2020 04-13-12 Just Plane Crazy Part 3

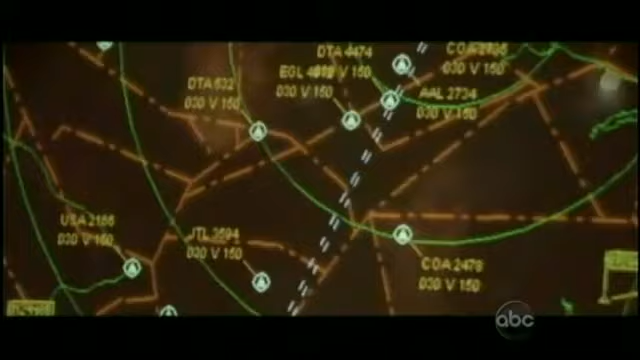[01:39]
Are you aware you got two airplanes headed towards one another? Yes, I'm aware. You're gonna get ready to turn one of them?